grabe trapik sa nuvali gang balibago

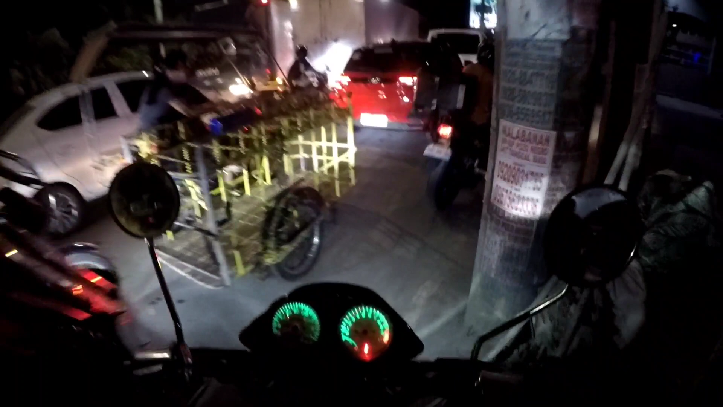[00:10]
Marami ang simula yan sa Pasay mga idol. Ang haba ng traffic. Kung mapansin nyo, kabilangan yan mga idol, no?
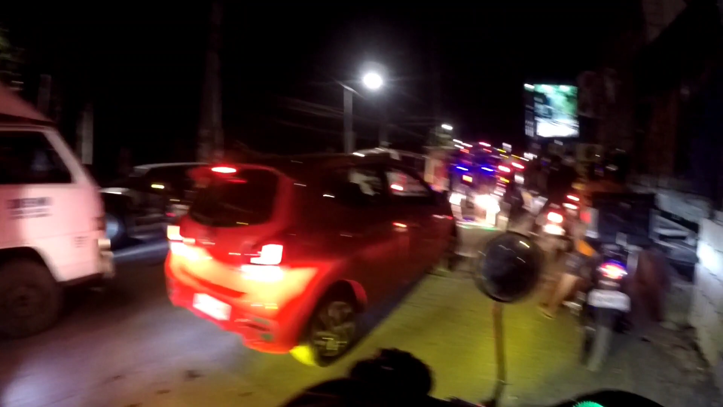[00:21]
Marami kahit naka-counter, hindi ka maka-counter dyan. Haba ng traffic. So, kailangan ito mahaba rin yung payansya mo.
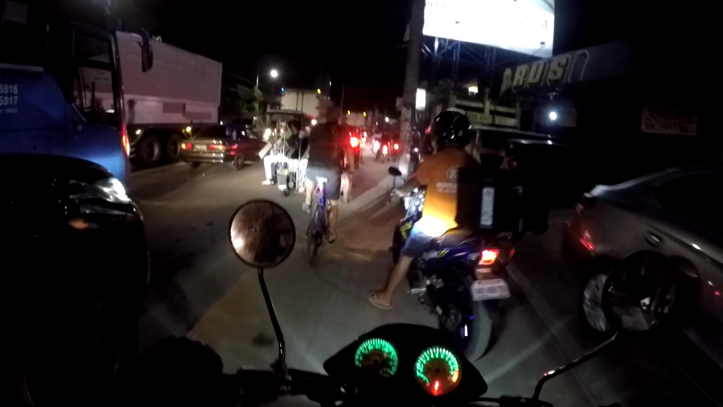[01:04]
tamang ano lang kayo dito, tamang chill lang, tamang takbo habang tumatakbo, magdadaldal. So marami na din naglalakad sa ngayon. Sarap sana magsakay ng ano, kaya lang walang helmet eh, delikado. Nakagutom. Nakagutom din pag traffic mga idol. Nakapansin nyo yan.
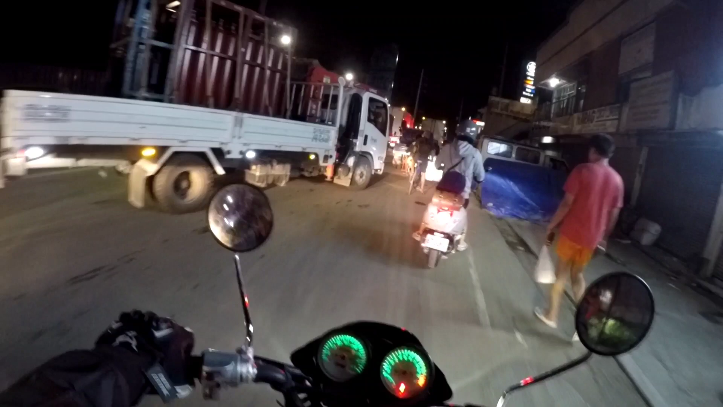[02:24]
Haba talaga ang traffic mga idol.
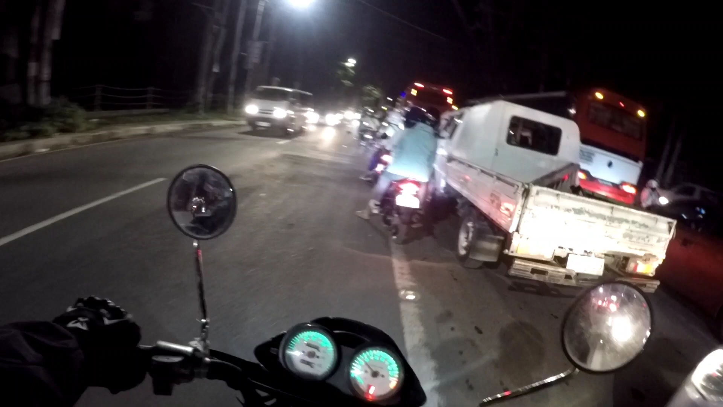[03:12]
traffic. Makapasin nyo, traffic. Hanggang ano yan? Nabali. Nabali to ano.
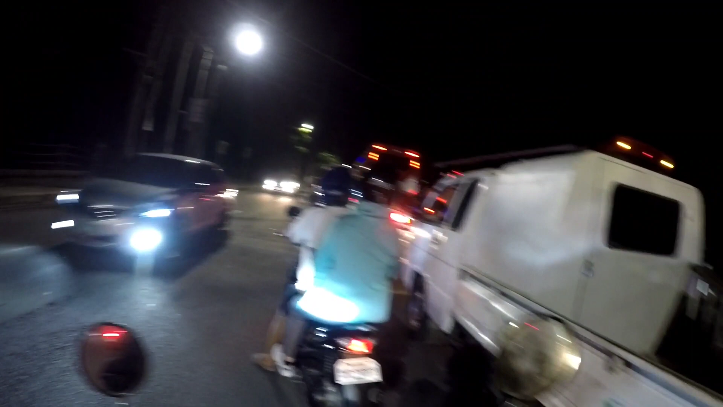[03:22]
Dito. Oo, di ba? Ay, buhay. Wala pang mga enforcer. Uy, pakapala na mukha ito mga idol.
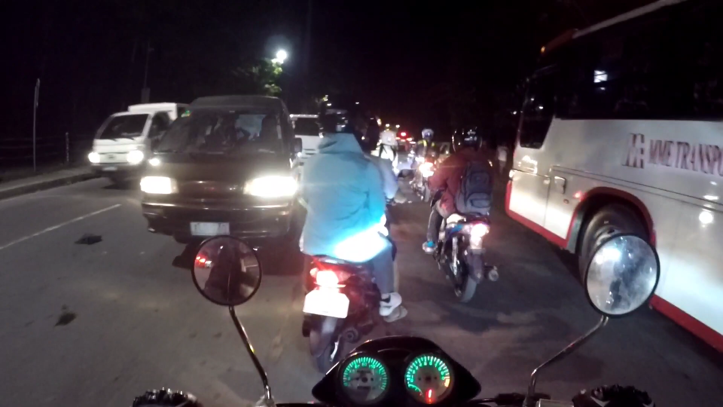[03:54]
Uy, walang masimula kami dito. Walang pasan mo. Eh, yung laga. Sabay natin kanina. Kipot ko sana itong ano ko eh.
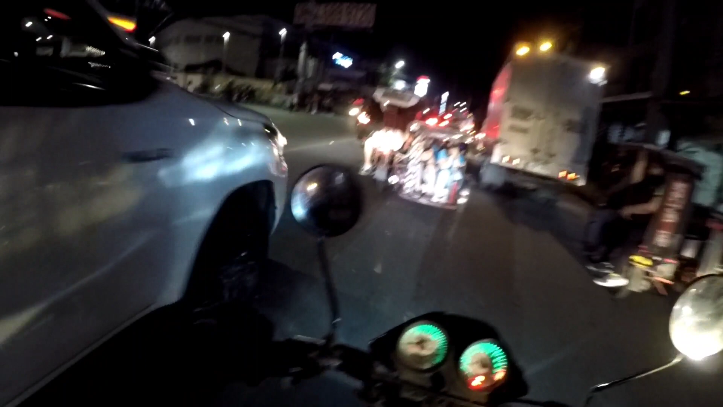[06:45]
Dito hindi na pulsa. Kabila, di na traffic, no? Medyo maluwag na, oh. Marami, guys. Traffic pa more. Agang baliwag nga, mga idol.
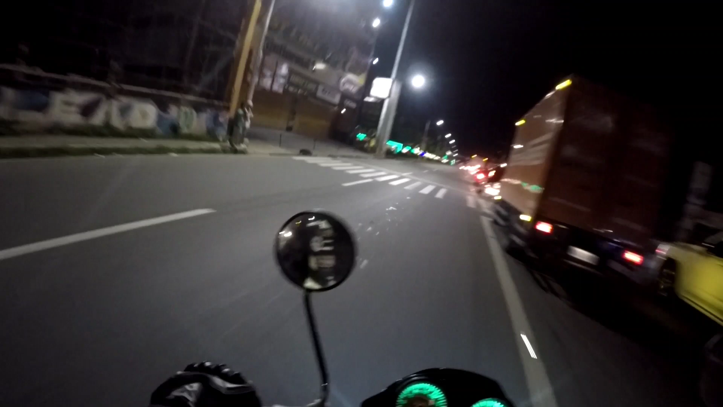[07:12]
Irita na natin to.
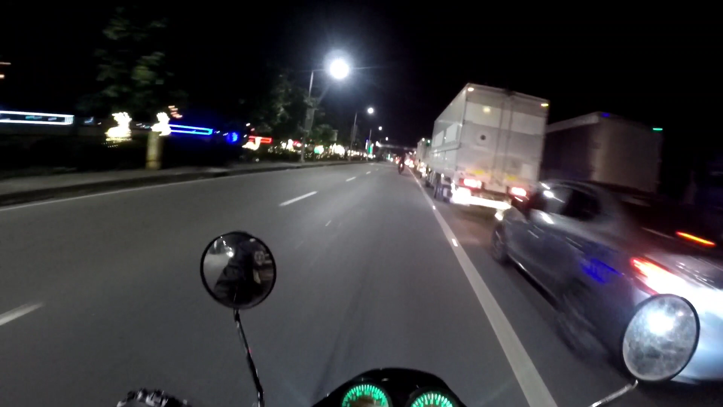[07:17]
Ayoko ba, na teknik.
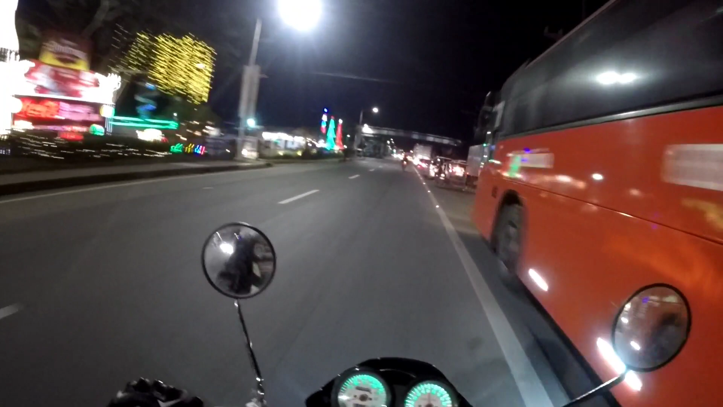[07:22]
Ayun mo yun, makakapa. Grabe no. May mungirit pa.
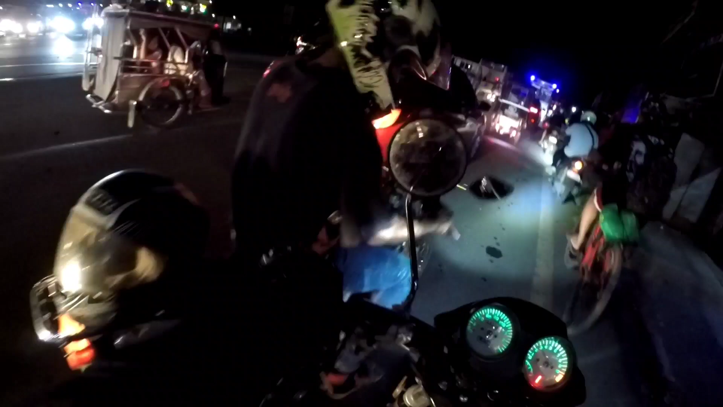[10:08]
Grabe yung dala na idol na, no? Ang ingay. pas po.
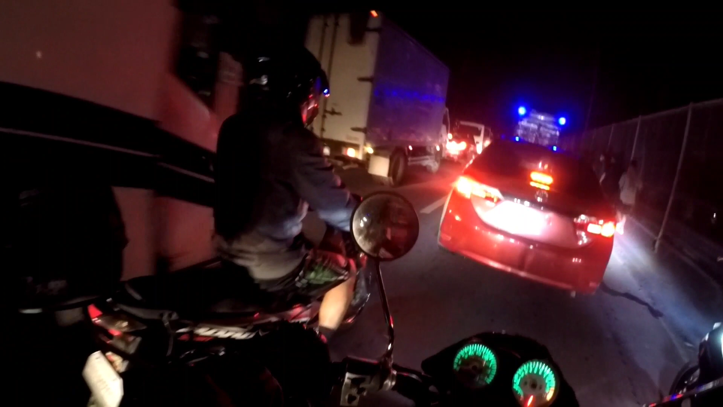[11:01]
Gulat ako doon ah. Oh, grabe no. Uy, nakahangin pa yung ano ng bus ah.
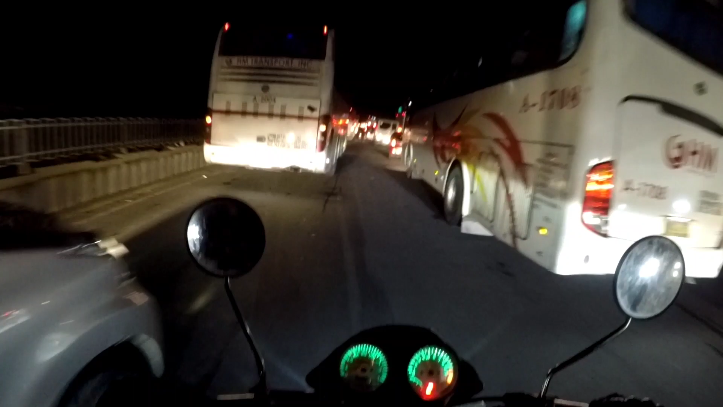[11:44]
Hindi malit kasi yung side mirror niya. Kaya haakot lang siya. Wow, yan o.